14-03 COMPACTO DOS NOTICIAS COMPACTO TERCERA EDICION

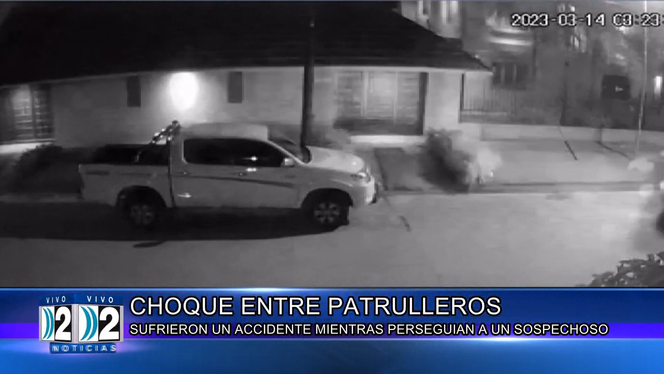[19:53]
El hecho ocurrió durante la madrugada en la intersección de Valcarce y Juncal. Dos vehículos pertenecientes a la patrulla municipal chocaron en el barrio Sarmiento, como estamos observando.